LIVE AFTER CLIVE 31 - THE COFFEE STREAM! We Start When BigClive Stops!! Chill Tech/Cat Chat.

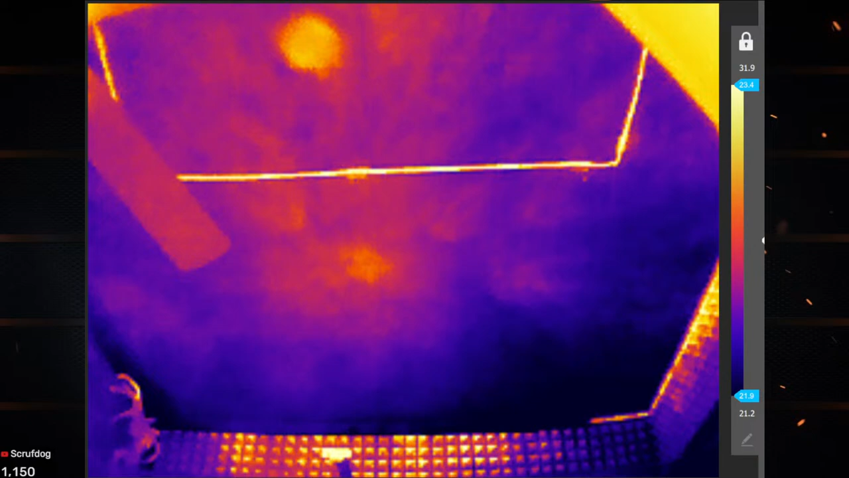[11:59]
Light it up. There's Freddy. That's pretty good. Almost there, Patrick. And thank everybody, of course. And we'll do one more. Get it a little farther over here, maybe. Whee!
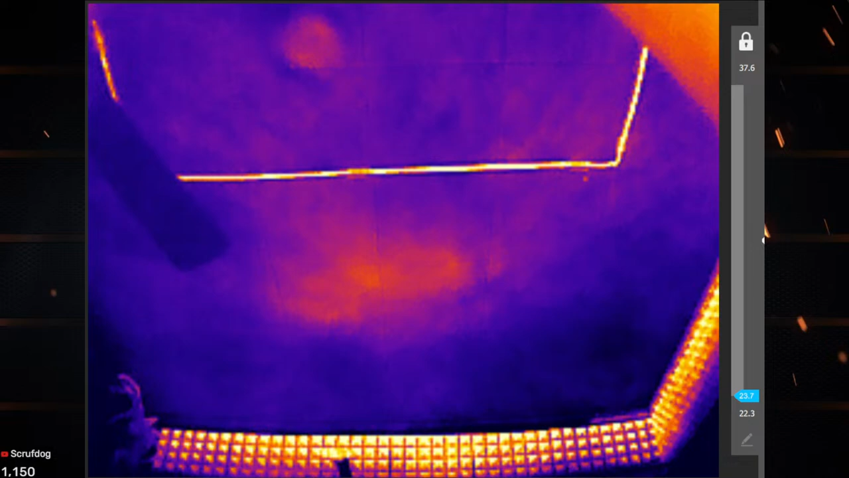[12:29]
Figures, I'm just finally figuring out how to get this consistency of soap not to spill over, and I'm almost out. And if you're new, that's Freddy the face hugger in the bottom left. He is my plushy face hugger. He shows up every once in a while on the show. Have you not been here before, Mr. Beardy? I know I've seen your...
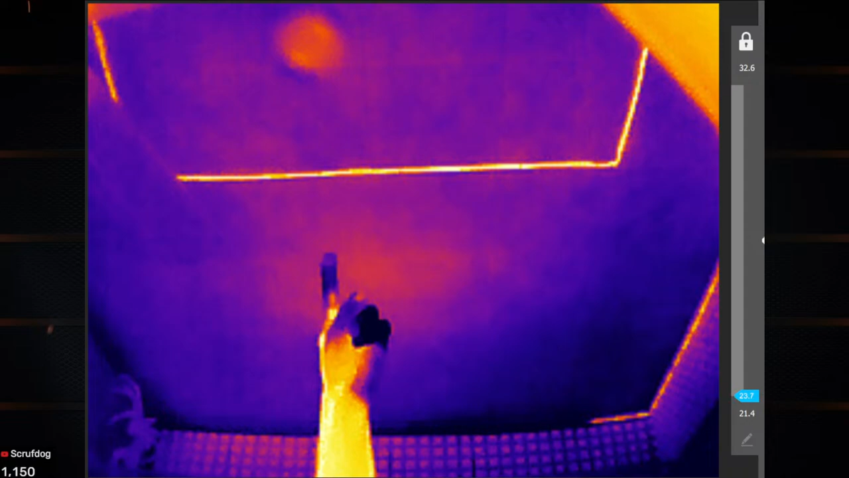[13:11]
I feel like I've seen your name, but maybe it was just on Clive. But yeah, that's what you're seeing. Like, that's an LED light. The weird dot over there is something going bad in the camera. That's a face hugger. That's another camera. That's all audio foam, and that's another light. And that thing up there in the corner is the monitor. Is one of the monitors. What's up, old Jim? Hey, we just so you know, little Jim, if you're hanging out late tonight, we'll be feeding or hitting me later, because I know that's one of the things you... Oh, yeah, my fingers are always cold.